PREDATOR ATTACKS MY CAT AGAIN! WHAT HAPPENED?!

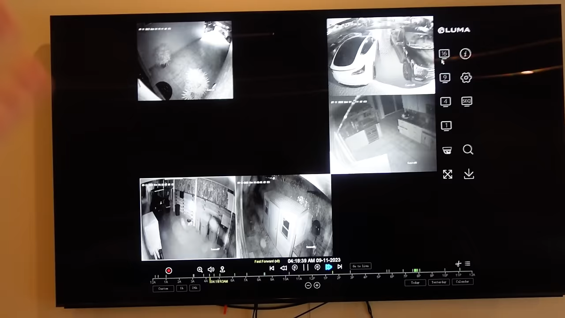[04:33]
So if you take a look right here we are going to be looking at all of the footage from the night and all of the footage throughout the day because this attack could have happened at any hour during the night and any hour during the day but you can see not all of the cameras are on and that's because these are motion censored cameras. You can see right here it's about four in the morning.
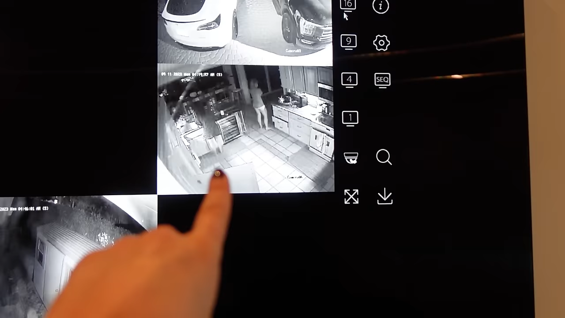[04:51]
You can see me and my mom are awake. I'm actually getting ready to feed Alfie my baby capuchin monkey but if you look at all the other cameras we're not seeing anything.
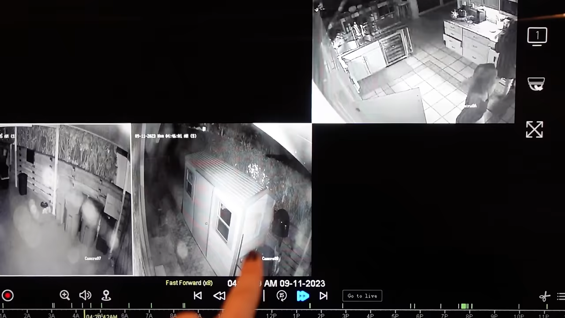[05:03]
The reason this camera is on right here is because there's actually a spider web if it looks a little bit fuzzy. There's actually a spider web that keeps on moving here.
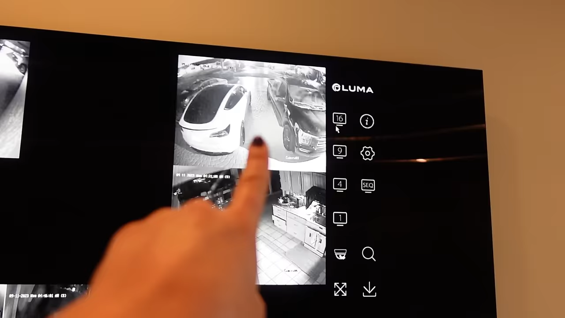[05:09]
The trees and lights are turning on and all of the other videos right here but we need to keep a close eye to see if we spot anything unusual. See if we see anything out of the ordinary. So guys we need to keep a close eye out and just be on the lookout for anything.
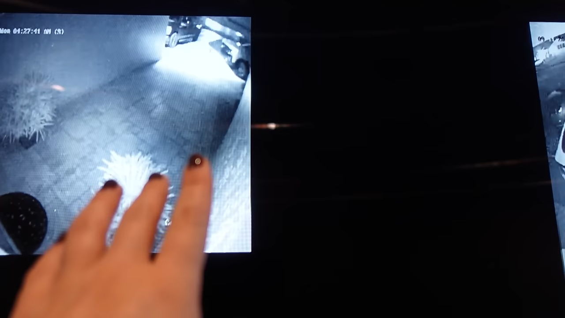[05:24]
Guys a couple minutes have passed by and I want you guys to keep a close eye on this right here. It actually moves. I'm not sure exactly what cat this is or what animal this could be but it seems to get spooked off right there.
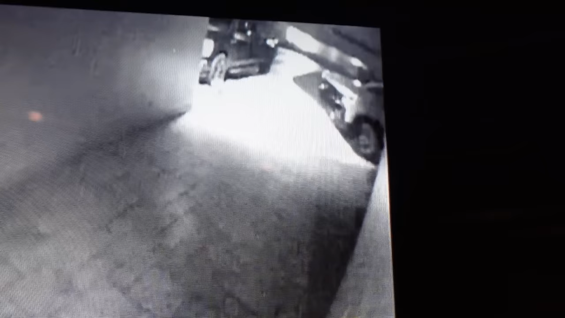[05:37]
You can see it goes to run and then it comes out under the car. Let's see what happens here. Oh my goodness. So we have one of the cats right here looking back running for its life and you can see that my cat right here comes to the door keeps looking behind itself. I think something is happening here. I'm not sure if this is where kid gets attacked. This actually isn't kid. This is Babs right here but you can see Babs keeps looking back. Maybe this is when kid gets attacked right here. Maybe she's coming to the door to warn us to try to get our attention but you can see she never really does this.
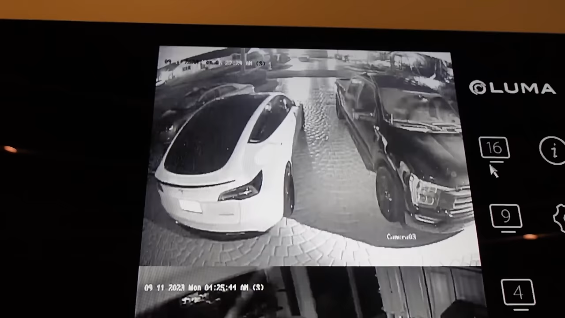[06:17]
This is actually a better view of the front yard but we can't see anything. There's nothing moving around and oh my gosh guys there she goes.
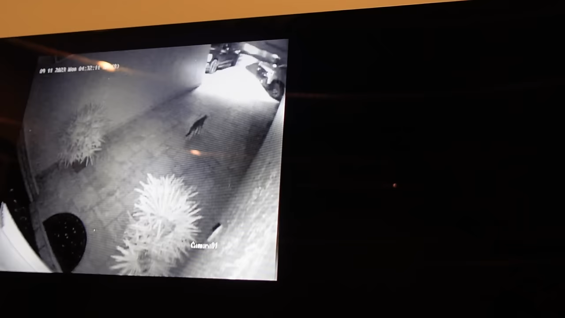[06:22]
She runs off around the corner. Maybe she was trying to get away from the predator that was about to attack her after kid.
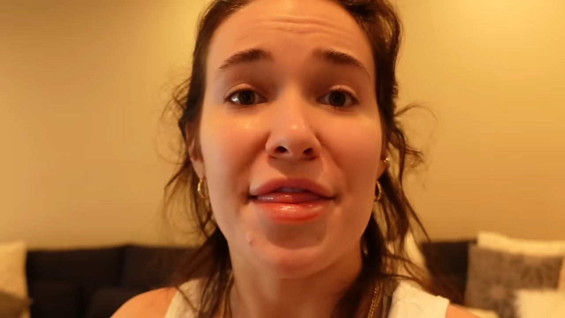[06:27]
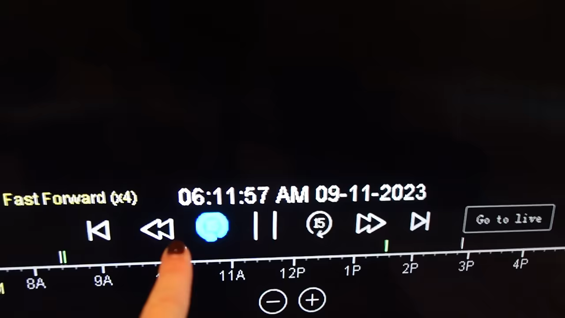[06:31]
So we're at six in the morning right here and if you take a look this is actually kid. So kid is climbing on the fence and then it kind of looks like he's limping.
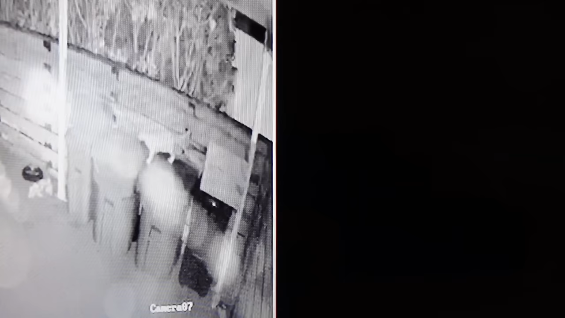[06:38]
He jumps down onto the garbage and he let's see what he's trying to do. I don't know what he's trying to do.
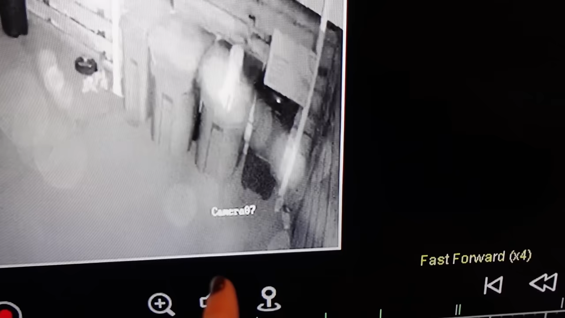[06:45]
I think he's gonna jump down but it looks like he's frozen in place and he doesn't want to take another step because there could be something down below trying to get under the fence. I couldn't jump onto the fence and oh there's motion in here. You can see that spider web is moving but I think this camera is actually frozen and this could have been
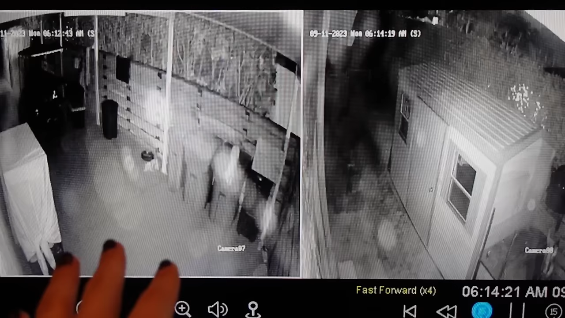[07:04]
the moment that this predator came and attacked kid but you can see he looked like he was limping guys and I'm not sure if this is when he was attacked. There's really no way to tell but guys the only thing left to do is to set traps around my house.